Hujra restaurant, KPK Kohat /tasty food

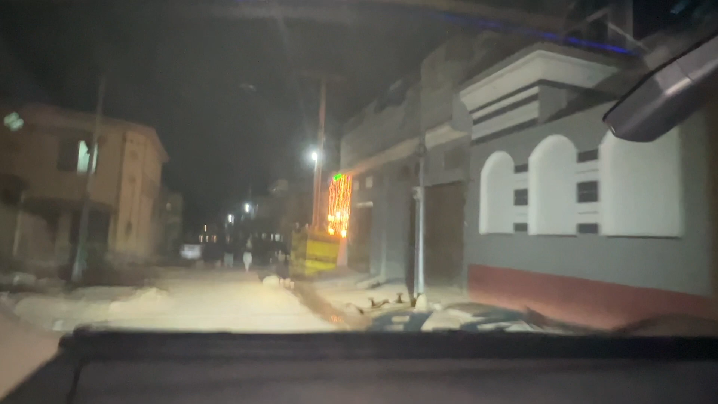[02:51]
ये हाँ, इन्होंने भी लाइटिंग की हुई है, लेकिन बस ठीक है।